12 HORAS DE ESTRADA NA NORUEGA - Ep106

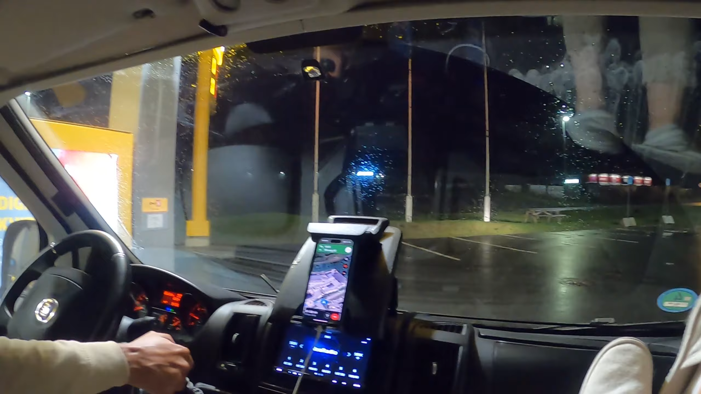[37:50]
Bom, já anoiteceu, um bom tempo, continuamos dirigindo,
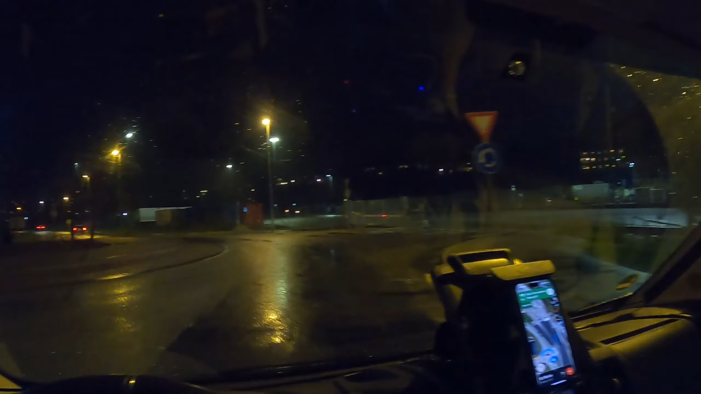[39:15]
Será que vai caber a gente? Ah, vai, sei lá, talvez entrar na fila a gente pode. Se vai caber, aí já é outros 500. Acho que é pra cá. Nossa, eu achando que não ia ter ninguém na fila. É ruim, tá lotado, gente. Olha isso.
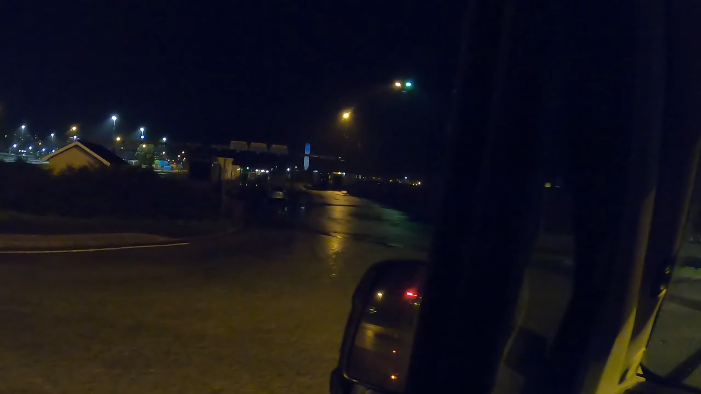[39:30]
E ó, tem várias plaquinhas. É, pra onde que nós vamos?
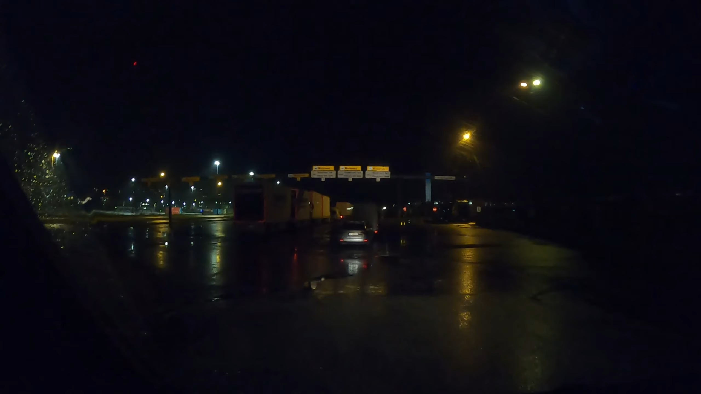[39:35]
Reserved. É, linha reservada. A gente não tá com reservado. Bom, já estacionamos.
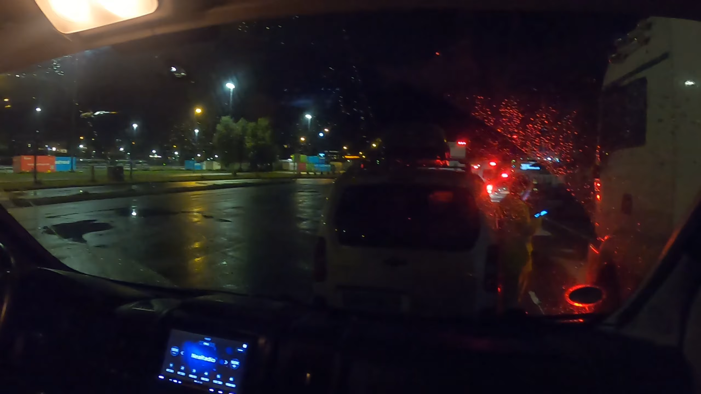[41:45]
E ficamos com medo de dormir, né? Então acabamos nem descansando. Sim. E aí agora começou a andar. Um tempinho atrás começou, tá indo de lá pra cá,
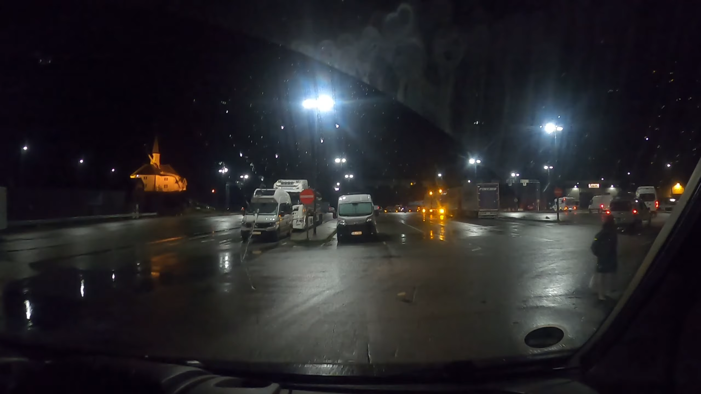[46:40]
E agora vamos pra onde? Abre aí, né? Ficaremos perdidos.
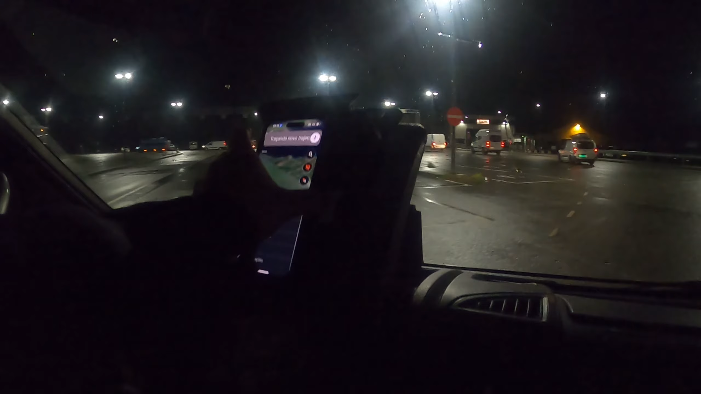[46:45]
Aí coloquei um. Ih.
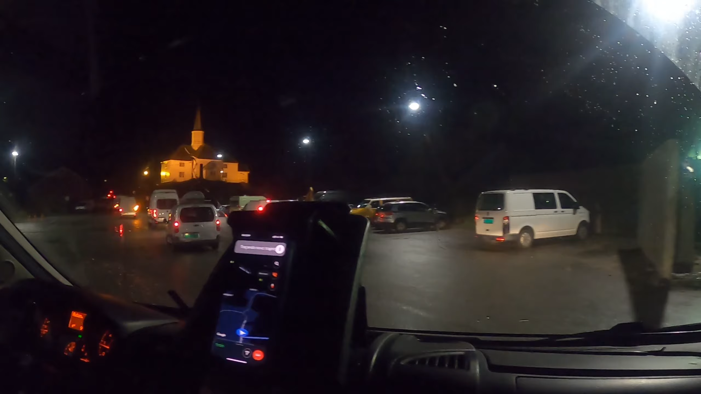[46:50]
Aqui já olha é uma igrejinha bonita. Aqui já é um estacionamento, né?
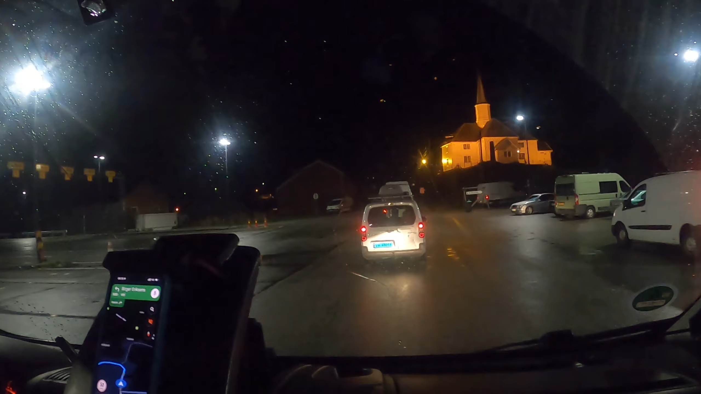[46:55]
É, tem gente que já fica por aqui mesmo. Só que eu acho que a galera fica por aqui pra poder pegar a balsa pra voltar. É. Bom, a gente vai tentar chegar agora no estacionamento que aquele casal de amigo nosso,
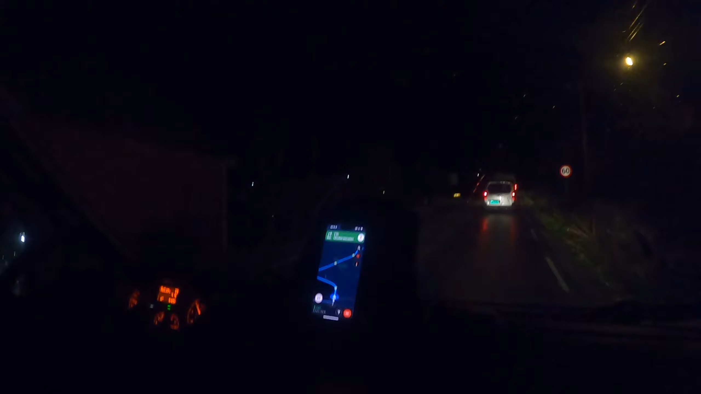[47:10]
o Passport Not Found, que eles estão.
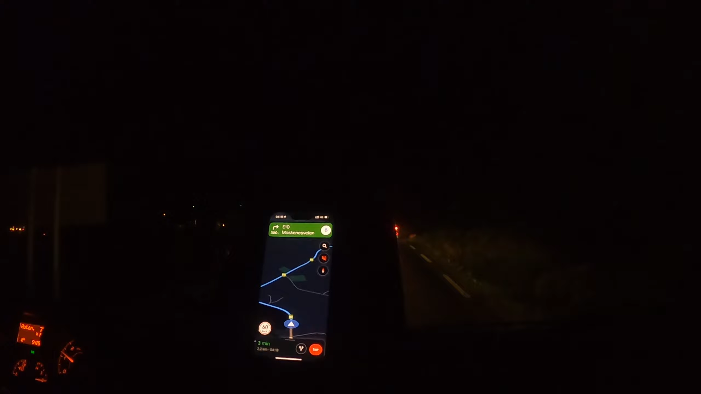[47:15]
Por incrível que pareça, a gente vai se encontrar de novo. Vamos. Mas vamos ver se. E vai. É bem pertinho daqui, ó, 3 minutos. 3 minutinhos, só que eu não sei se vai ter vaga lá, que o estacionamento é pequenininho. É, e todos esses motorhomes aí na nossa frente, com certeza estão procurando lugar pra dormir, né?
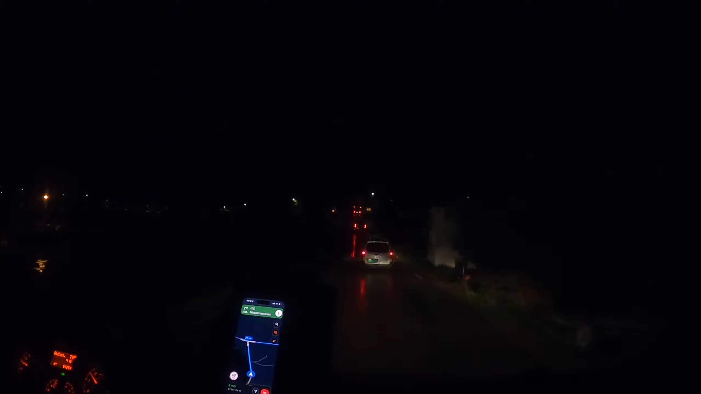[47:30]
Exatamente. Chegar lá, estiver muito lotado,
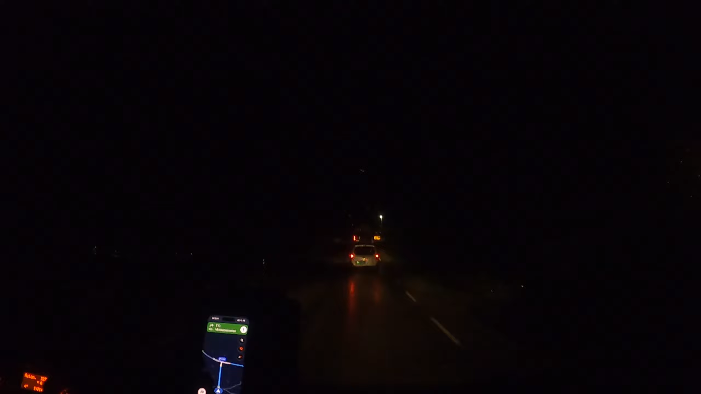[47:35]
não sei o que a gente faz, não sei também. Eles estão sem bateria. Vamos ver. Nossa. Tá uma escuridão, tá um breu ali fora, não conseguimos mostrar.